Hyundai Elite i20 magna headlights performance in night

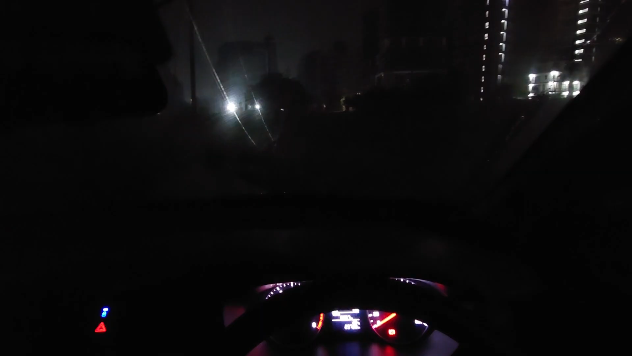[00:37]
یہ اندھیرہ ہے اور میں نے جب اس کی یہ لائٹس آن کی یہ میری لو بھی مون ہو گئی ہے اور
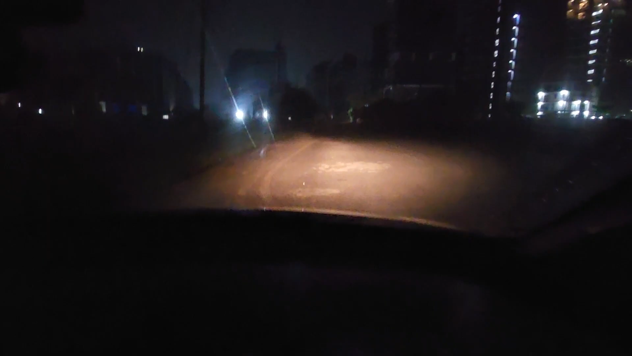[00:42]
اس کا تھرو ٹھیک ٹھاک ہے صحیح ہے اور تب پورا اندھیرہ ہے تو آپ کو اچھ سے دیکھے گا باقی آگے سے سامنے سے ہیڈ لائٹ پڑتی ہے تو کسی گاڑی میں زیادہ دیکھتا نہیں ہے یہ آپ دیکھ رہے ہو نیچے بلکل بمپر کے سامنے یہاں پر زیادہ لائٹ نہیں ہے کیونکہ اس میں فاغ لیم نہیں ہے لیکن جب آپ گاڑی چلا آتے ہو آئیوے پہ تو آگے آپ کو لو بھیم سے صحیح دیکھ رہا ہے اور جب میں اس کی ہائی بھیم کرتا ہوں یہ میں اس کو ہائی کر کے دکھانا ہوں یہ میں نے بھی ہائی کر دیا تو تھوڑا آگے تک جا رہا ہے
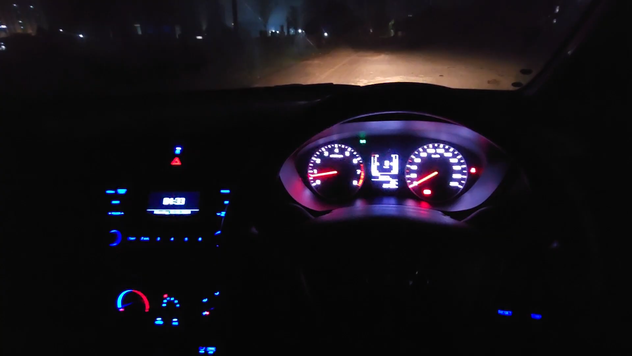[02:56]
اور صرف دور کا ہی میرے کو دیکھتا ہے تو ایسا تھوہ ہے ایلیٹ آئی ٹوینٹی کا اور یہ اندر سے اس کی لائٹس ہیں اس کے اندر میوزک سسٹم ٹچ سکرین نہیں آتا